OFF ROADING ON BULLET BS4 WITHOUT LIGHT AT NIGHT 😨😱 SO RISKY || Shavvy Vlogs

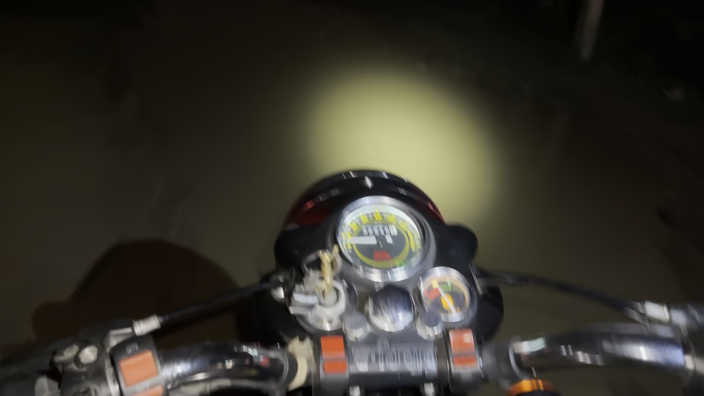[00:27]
जल्दी चिकड़ किन्ना है ऑफ रोडिंग
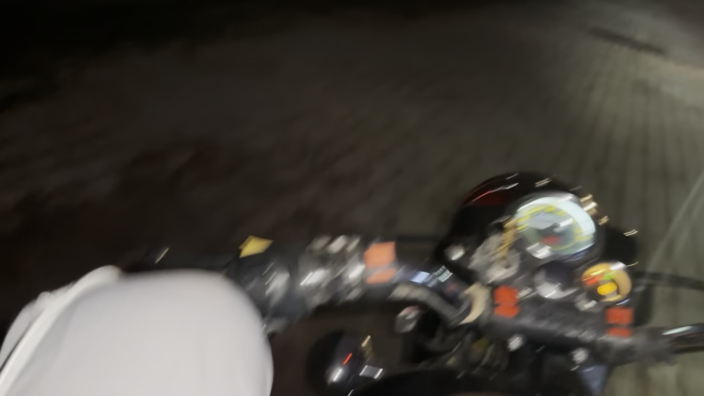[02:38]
वड़ गया चिक्कड़ ज्यादा तेरे बजा भी नहीं सकते ना नाल ही चिक्कड़ उत्ते आ जाता है गा
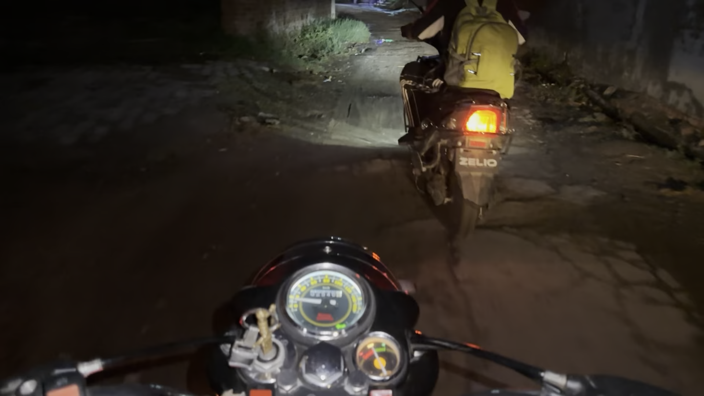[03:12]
मैं भी हौली कर लवा कि मुँह उत्ते आता चिक्कड़ टॉर्च मार छोटू टॉर्च मार जल्दी
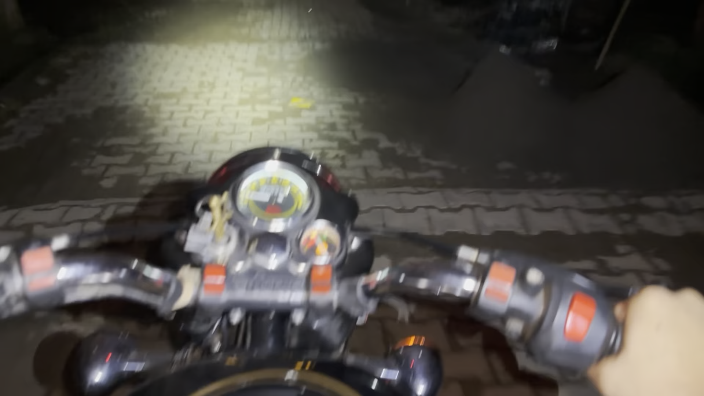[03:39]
उड़ के अगू पूरा बुलेट लिबड़ गया होना
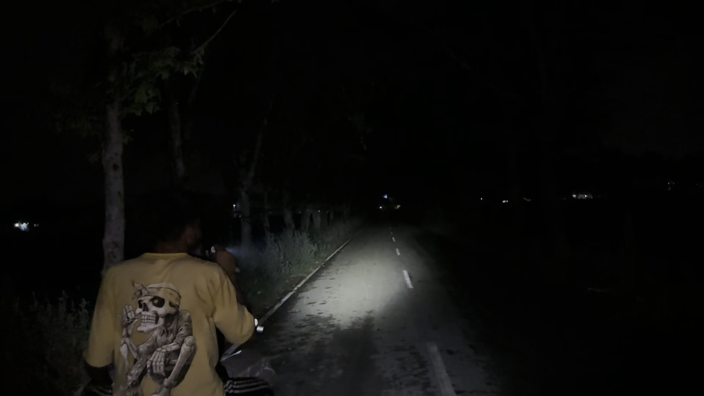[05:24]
ओ किदे भाग गए यार, इतनी दूर इतनी को लाइट है जी।
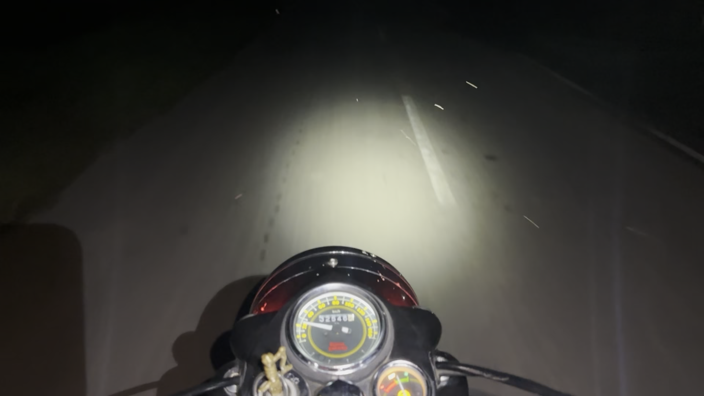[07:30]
मिट्टी वेखो मिट्टी, ओए टॉर्च का मार लंबी मार टॉर्च।